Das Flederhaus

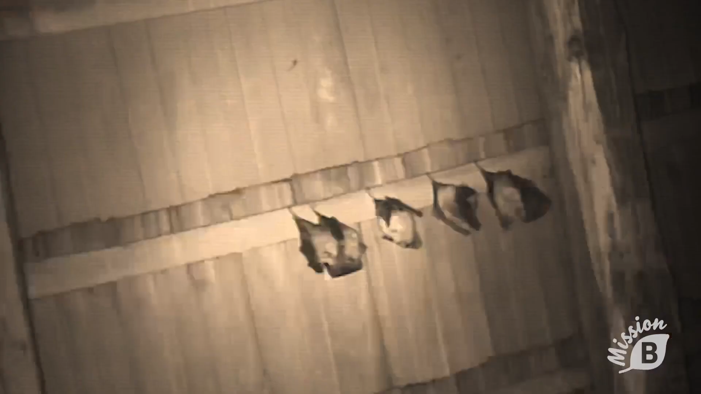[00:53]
Dort hat der Fledermaus-Schutz auch eine Heizung montiert, sodass die wärmeliebende Art sich auch hier wohlfühlt. Und dann hängen sie meistens in dieser Konstruktion und wärmt sich auf.